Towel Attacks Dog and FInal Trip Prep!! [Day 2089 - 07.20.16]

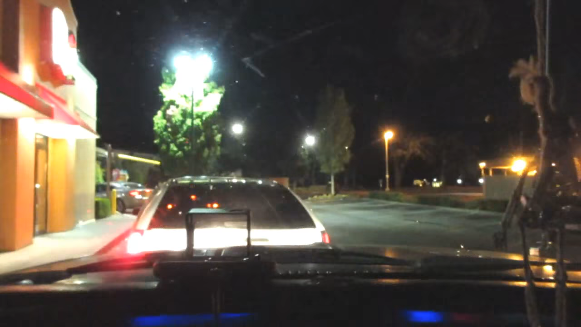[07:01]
Oh no, there has to be like all these people up in the drive through and stuff like that. Oh my gosh, like gee, what? Don't ask.